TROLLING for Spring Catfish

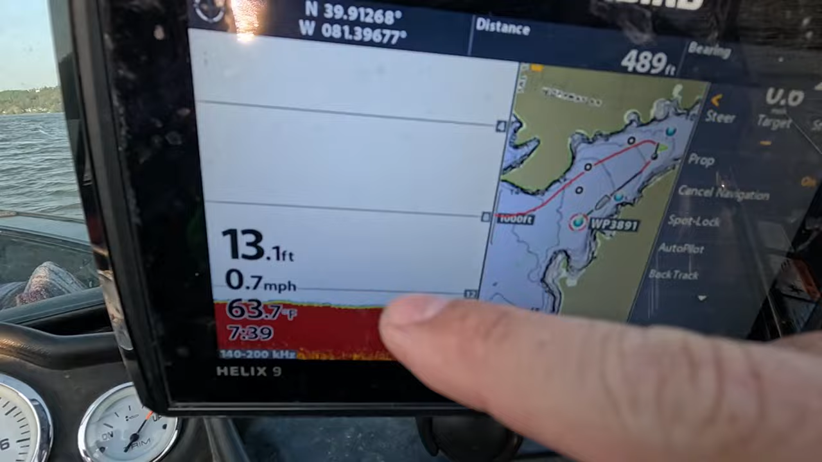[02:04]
On screen: depth 13.1 ft, water 63.7°F, speed 0.7 mph
So right now nothing on the fish finder. But I think we're just going to keep going and probably just pull straight across the lake because the wind's picked up pretty good.